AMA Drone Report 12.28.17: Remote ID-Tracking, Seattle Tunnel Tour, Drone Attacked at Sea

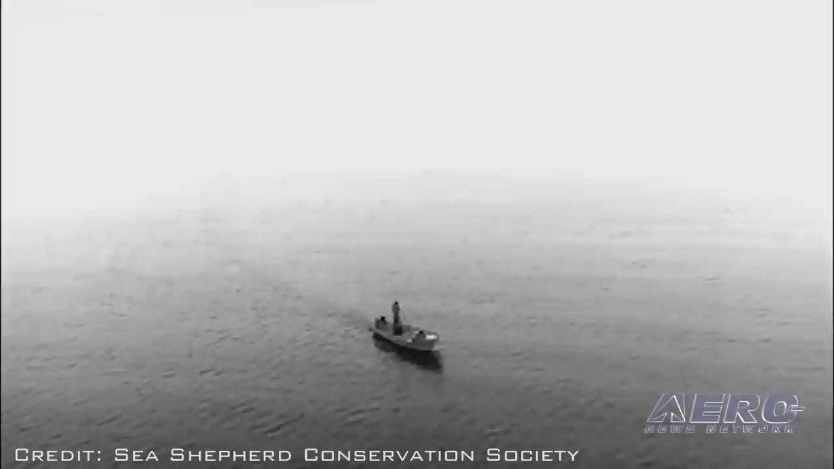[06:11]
Persons on board the skiff fired five shots at the matrice, causing the operators to retreat.
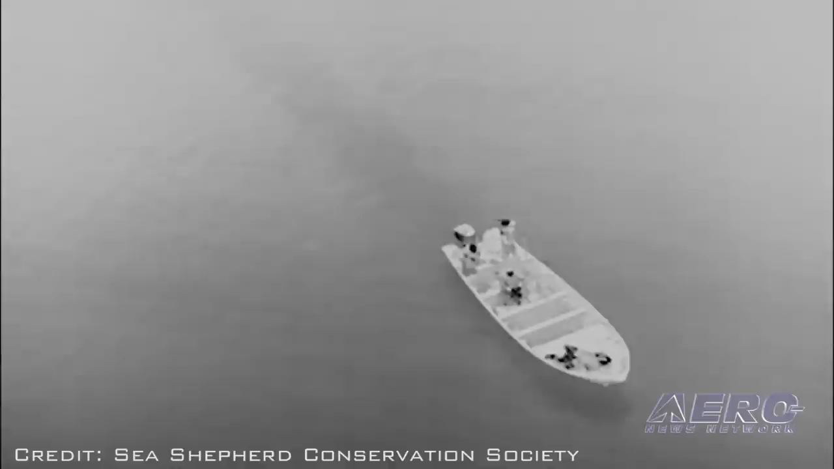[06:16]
Though the examination of the footage showed at least one of the skiff personnel to be carrying a firearm.
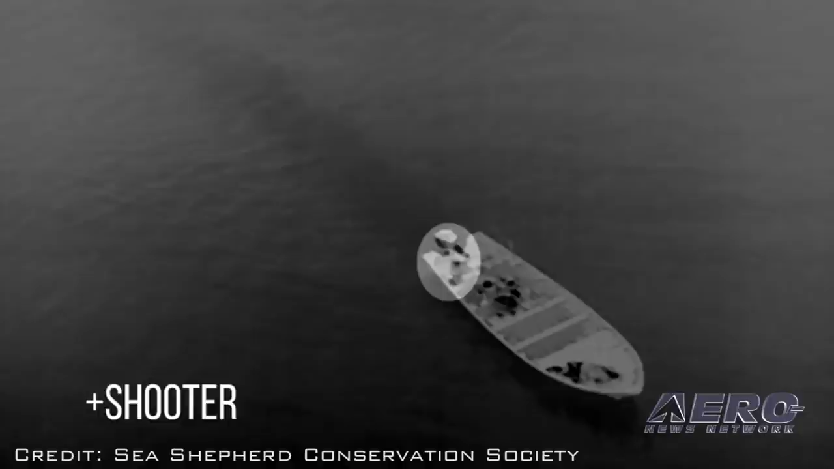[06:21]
In later operations, the drone returned to observe other skiffs, resulting in more gunfire.
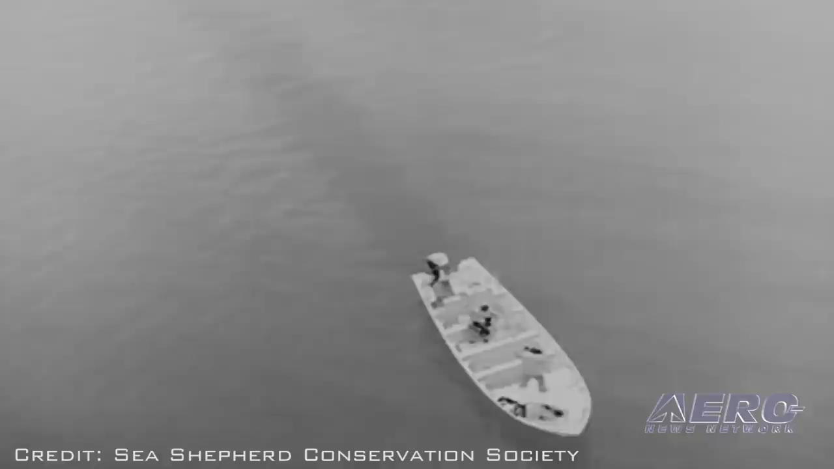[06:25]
Some 13 shots later, the matrice was lost at sea,